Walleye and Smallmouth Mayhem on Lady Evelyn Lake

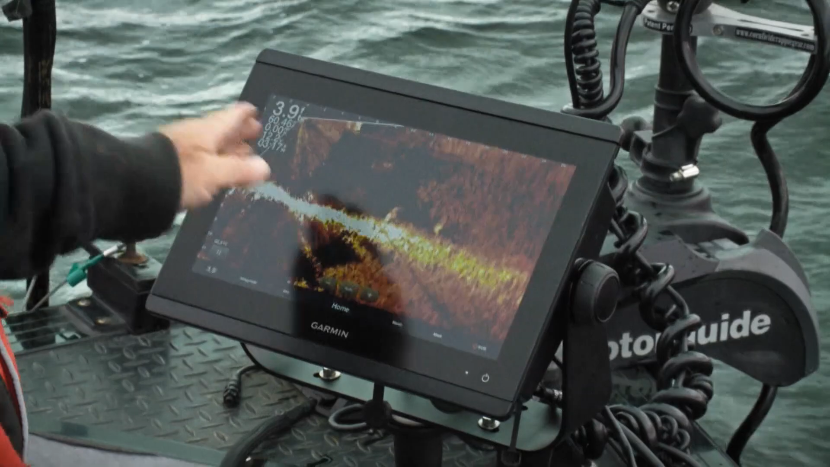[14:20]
On this day, however, we honestly had so many fish around our boat that we went old school and kept a split screen
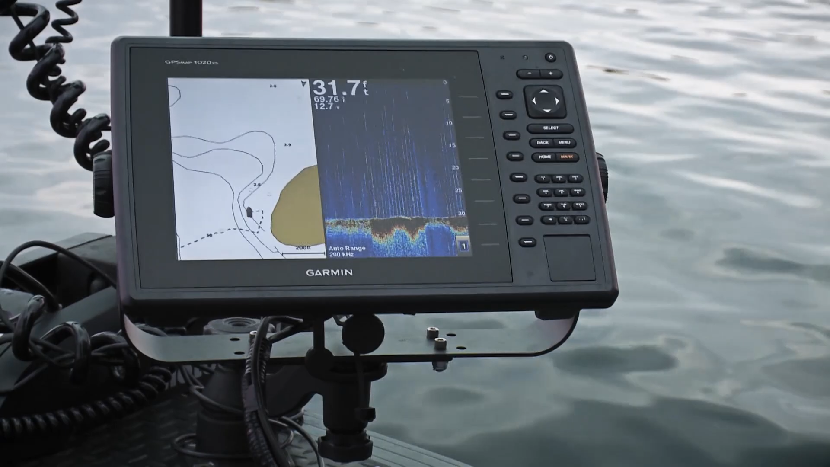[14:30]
On screen: depth 31.7 ft
of a map on one side and our traditional sonar on the other. As long as we kept seeing hooks and arches around our boat, we were constantly setting the hook.